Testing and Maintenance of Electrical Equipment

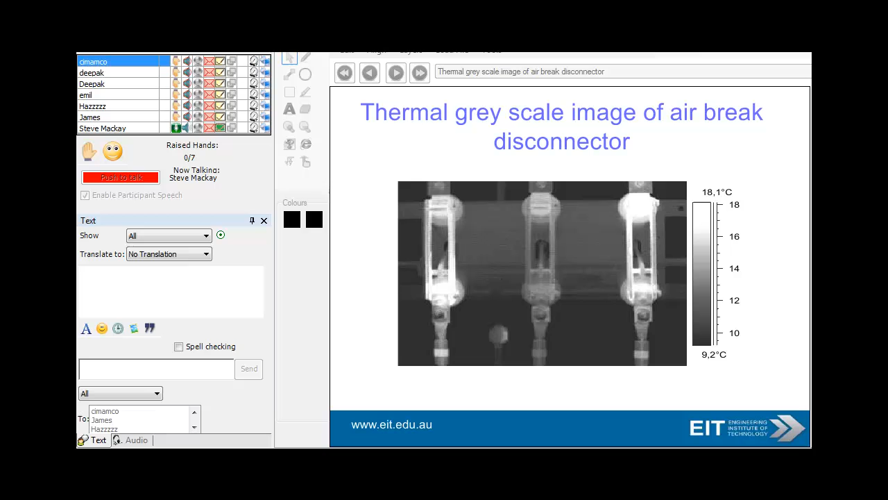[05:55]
On screen: scale top 18.1°C, scale bottom 9.2°C
Here's a thermal grayscale image of an air brake disconnector.